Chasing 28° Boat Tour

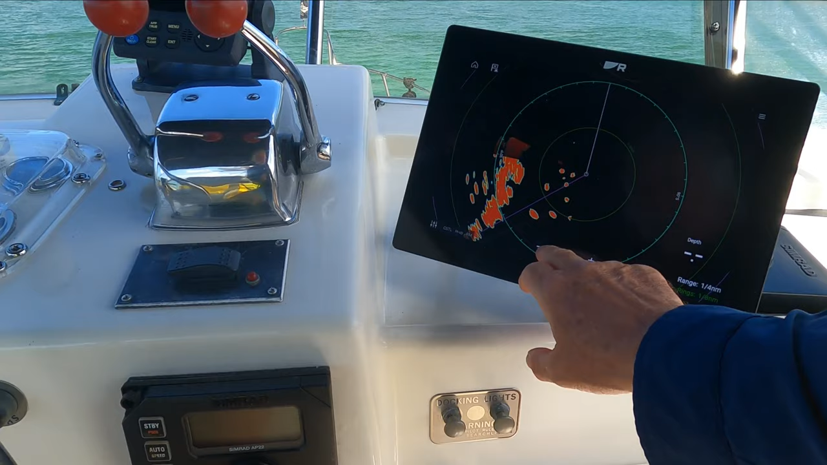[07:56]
so it doesn't burn a whole lot of power it uses very little power and it's almost instantaneous
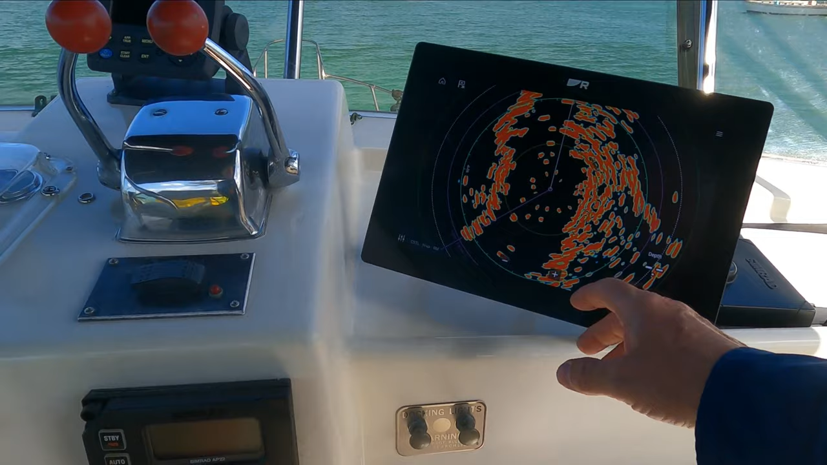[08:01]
it also has a doppler mode so what happens is everything is white except for a contact that's going the same way as you they would be green
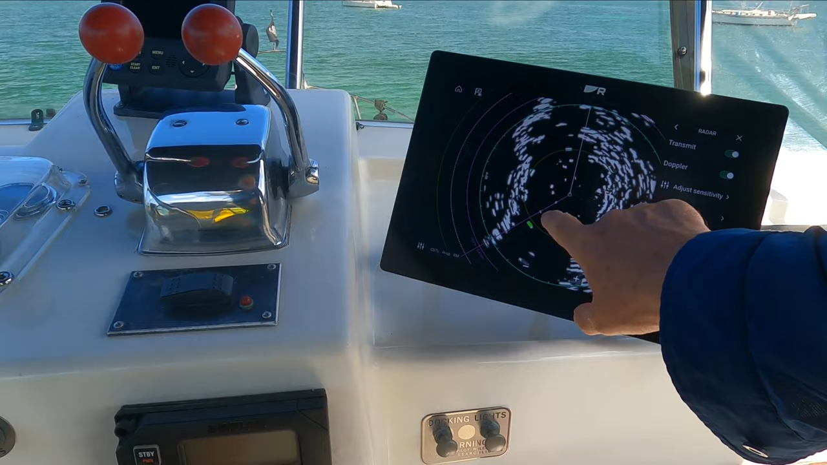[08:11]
and if it was coming towards you it would be red so in a confused uh harbor
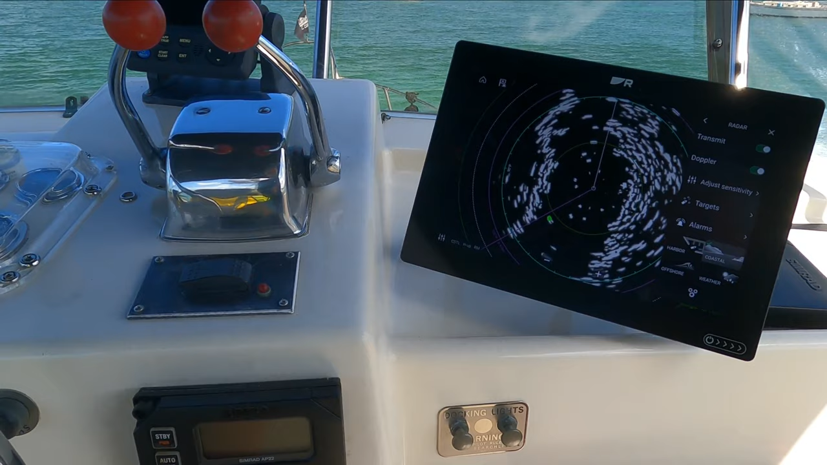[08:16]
uh if you want to be able to understand what's coming towards you uh it's
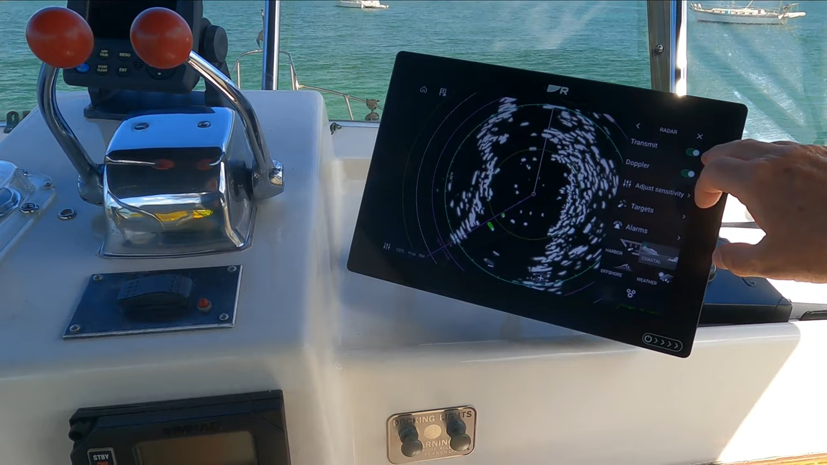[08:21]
pretty easy you just set the uh set the doppler radar so so we're pretty pretty satisfied with